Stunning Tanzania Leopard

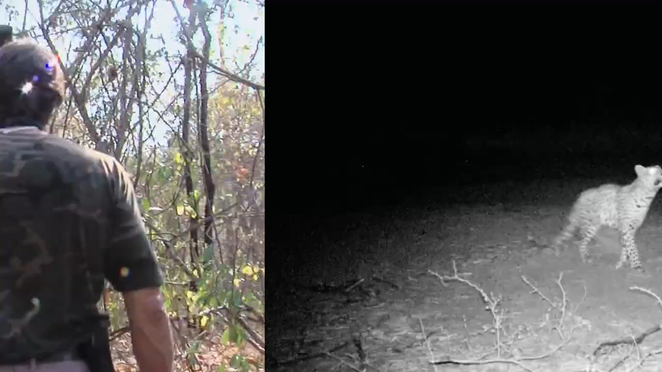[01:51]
Well, the trail cam pictures show that we've got a leopard coming in here.